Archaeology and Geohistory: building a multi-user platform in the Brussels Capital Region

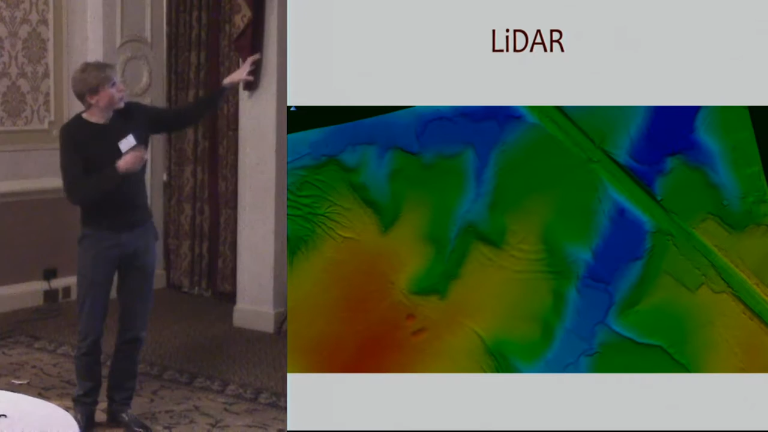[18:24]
and the and the ditches and ramparts are still quite well visible normally you can of course uh rotate this image put other shade effects on it hill shades and whatever you want so the image can be more clear than what you see over here over
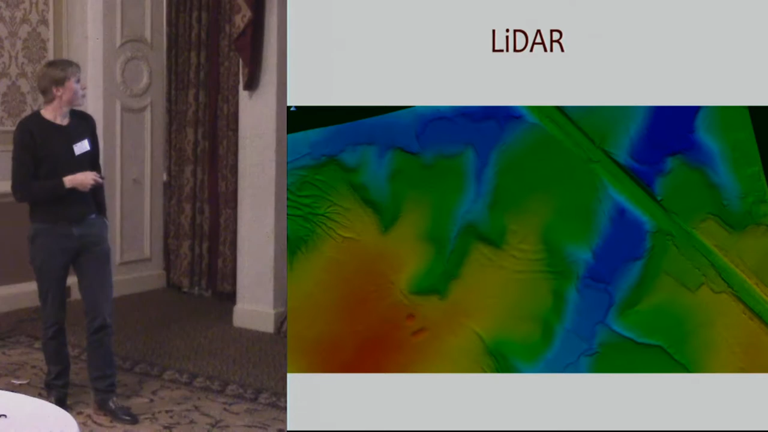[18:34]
on the south of this we still have the remains of uh two roman tumuli
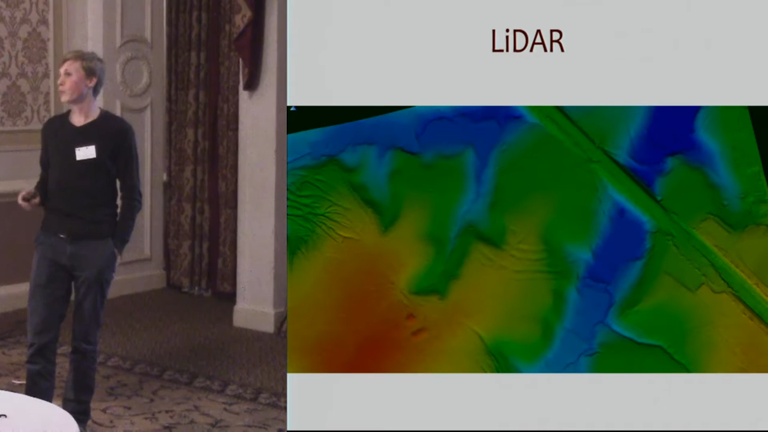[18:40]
which are located near this camera next to that so the normal lidar most of the people start using it or using it even longer than we are using it but we also have this this um model this this simplified model of the buildings in town so this can be used as an informative way as you see over here we we are giving we've actually nowadays it's um yeah there are there are a lot more colors in it it's it's really the city center so the unesco part of brussels and
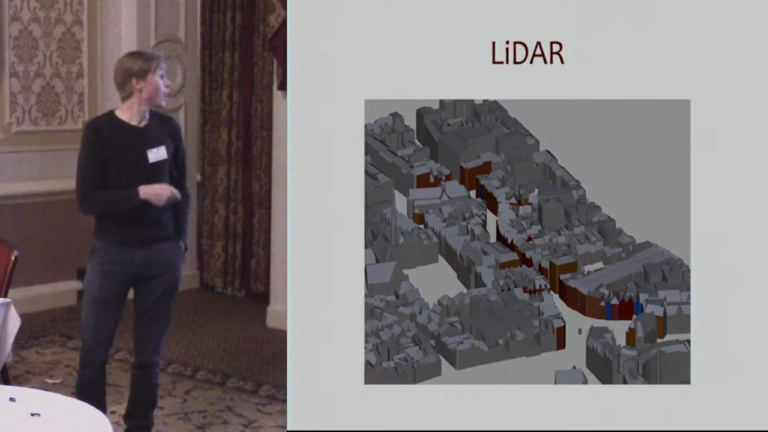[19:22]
we give different colors to different facades and every color is linked to a different date like for example the blue ones are 17th century facades and the pink ones are 18th century facades so this helps in understanding and also you can you can give like the different facades like the front front sides and the side walls and the back wall so
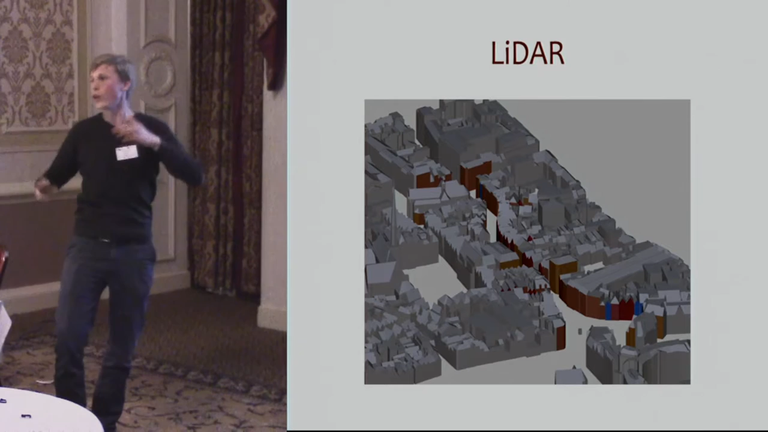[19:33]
everything it's it's it's it's more um easy to use than 2d image as always and more important maybe we start using this this
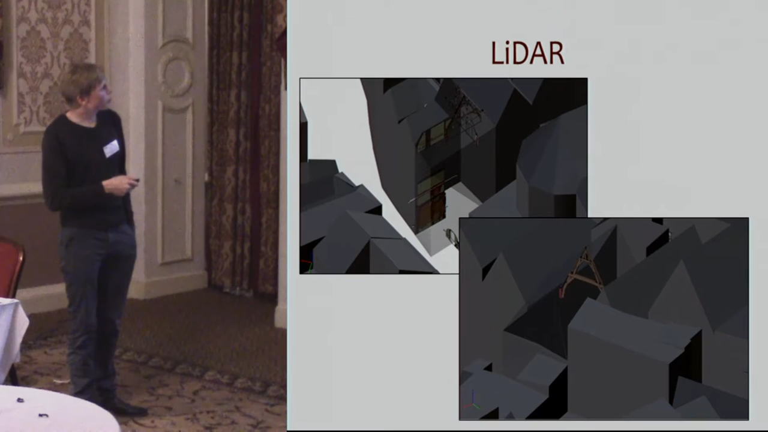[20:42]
the cave we actually can put all of this in this 3d model you also can rotate it this so it helps very much understanding how these how this building
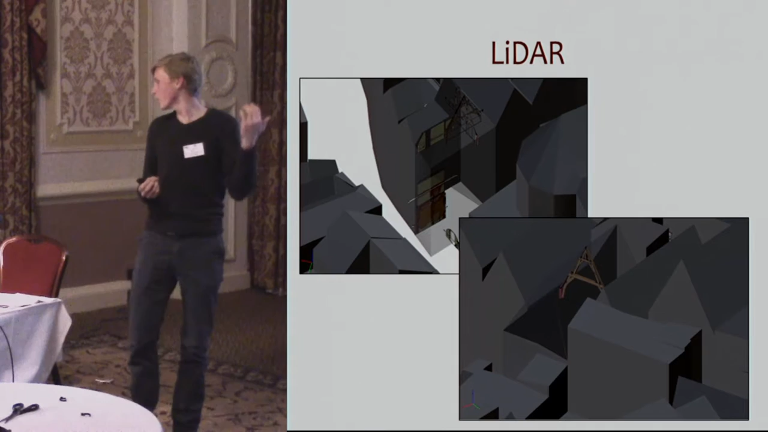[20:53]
archaeology works um so this this uh about the slider and again it's the results are still very preliminary but now every